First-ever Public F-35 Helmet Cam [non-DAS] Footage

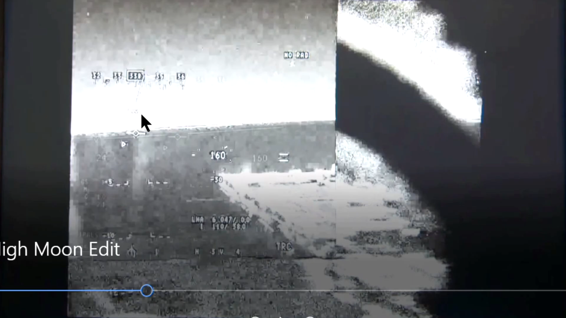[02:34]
it's a picture-in-picture type of presentation, and as the FCAM's field of view ceases, now you can see the canopy bow off to the right. HMD symbology is available to you in the FCAM, and still available to you as you look off the war site. Currently a pilot's in a hover, next to the ship.
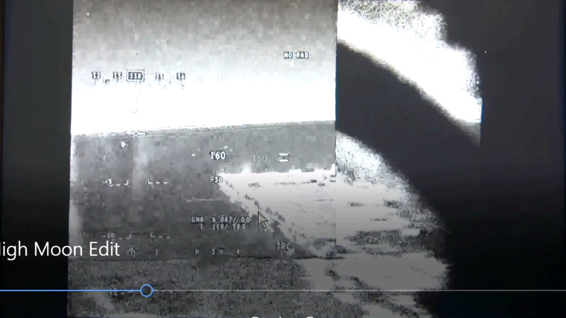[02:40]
He's going to transition over the ship, stabilize over spot seven, and then land.
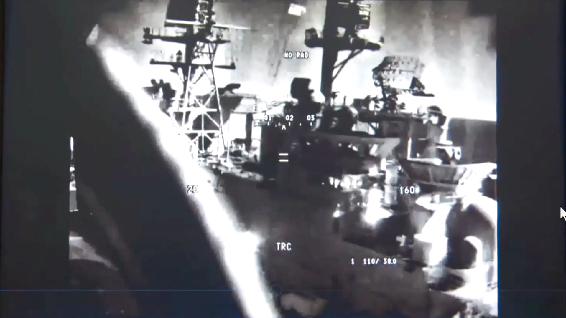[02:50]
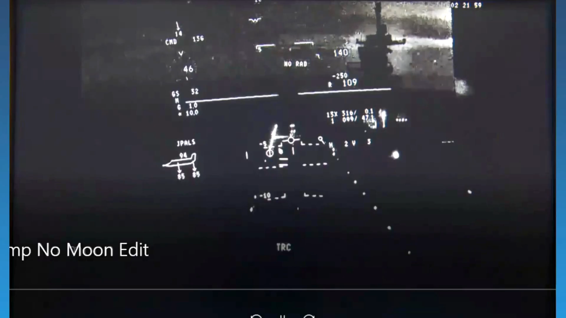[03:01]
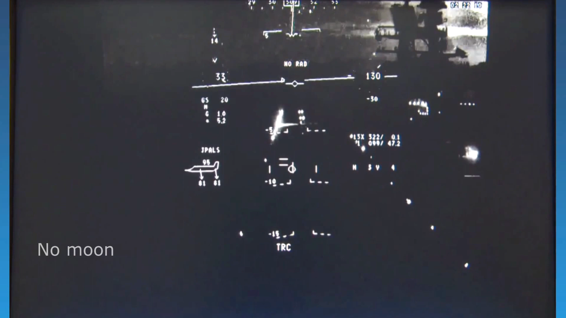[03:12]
So the imagery is obviously a little bit different here. And, uh, he's slowly approaching forward.
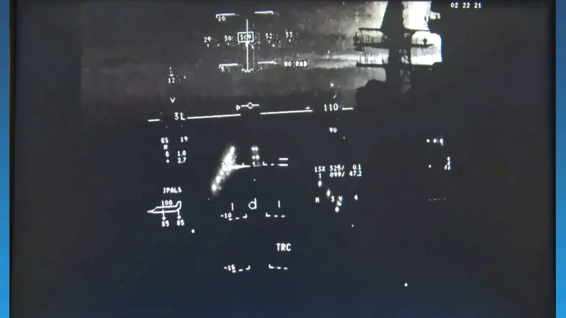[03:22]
You can see on the ride out, he's a little bit lower than he normally would be. He'd normally be like, uh, more like 40, 50 feet here.